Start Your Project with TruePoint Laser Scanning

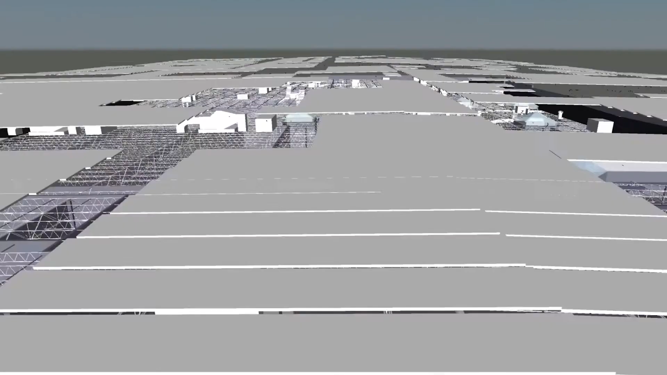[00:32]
innovative customized solutions to expedite your next project
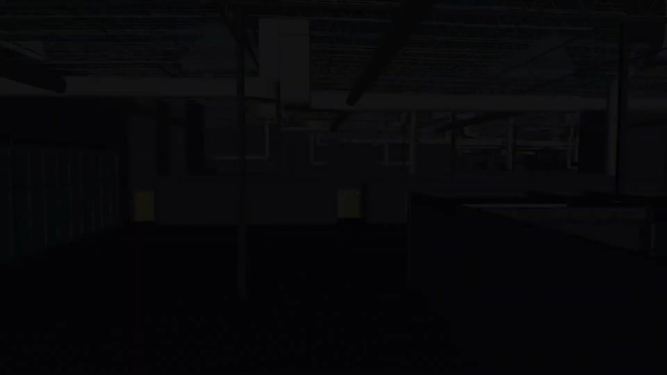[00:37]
expert scan technicians use Leica survey grade laser scanners to capture point cloud
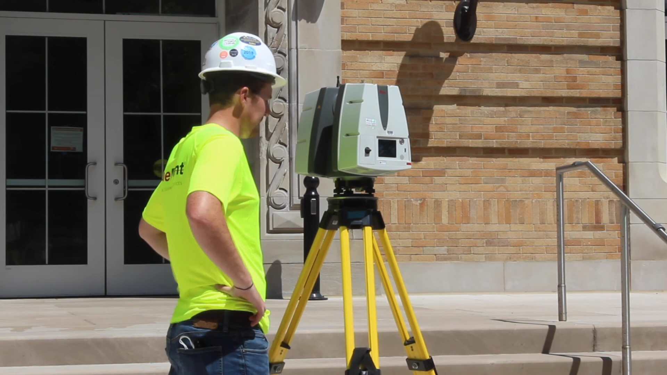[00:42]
data with unsurpassed speed and millimeter accuracy our team of in-house CAD
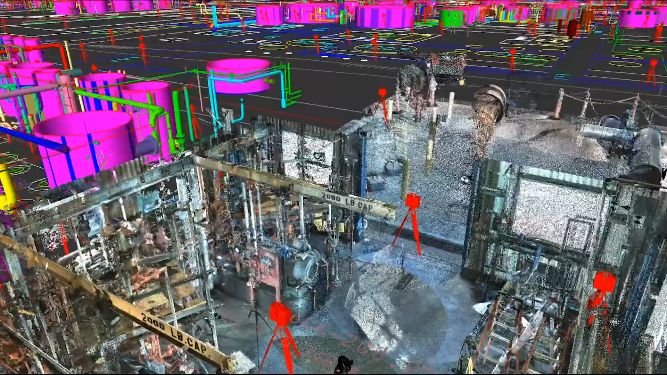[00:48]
technicians creates customized deliverables ranging from point cloud data to 2d drawings